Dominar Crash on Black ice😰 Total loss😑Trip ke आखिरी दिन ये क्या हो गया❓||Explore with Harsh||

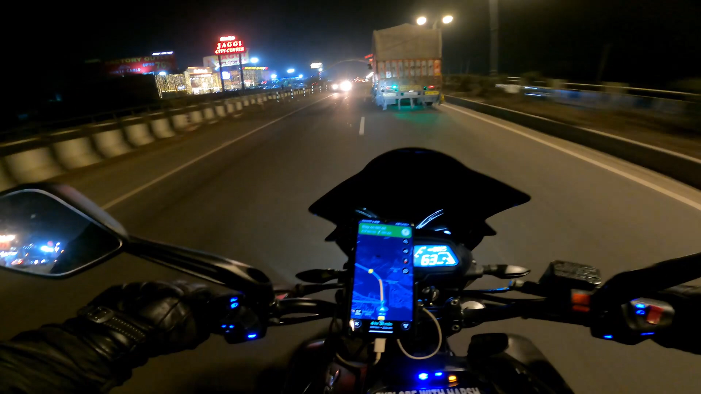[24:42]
भाई ये रहा अम्बाला का गेट, इतना बड़ा। रात के 10 बजे अम्बाला एंटर हुए हम। तो गाइज सेफ एंड साउंड अपने घर आ गए, 2:15, और